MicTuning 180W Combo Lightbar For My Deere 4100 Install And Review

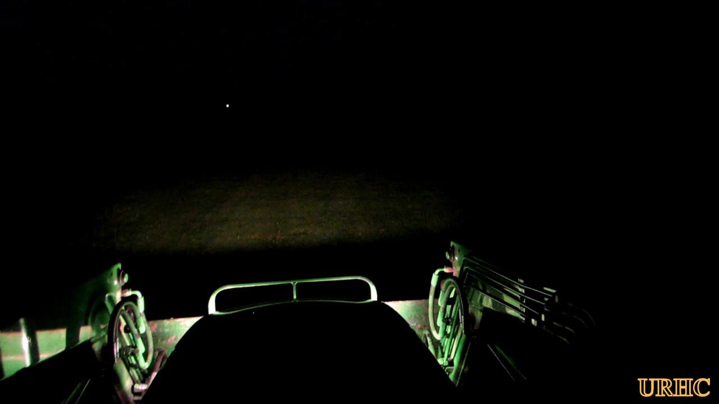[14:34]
and here's this new light bar um it's just uh amazing I